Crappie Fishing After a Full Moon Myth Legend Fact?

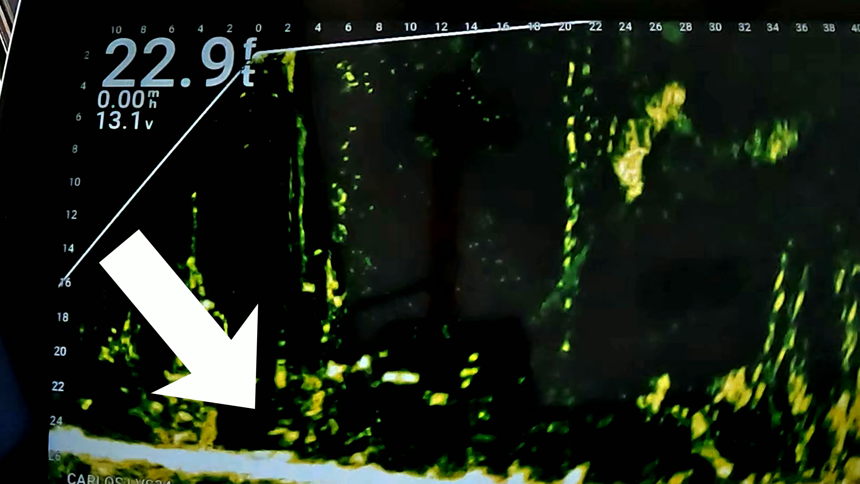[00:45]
On screen: depth 22.9 ft
so i'm just gonna be picking through all this brush and timber out here see if i could find something interesting man i can't get these fish to oh never mind all right
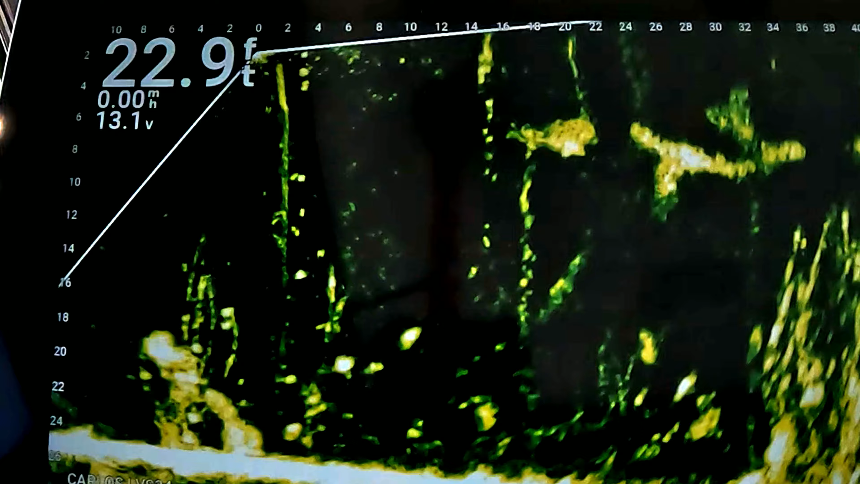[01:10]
On screen: depth 22.9 ft
man i knew they had to buy it eventually all right so that's a main laker right there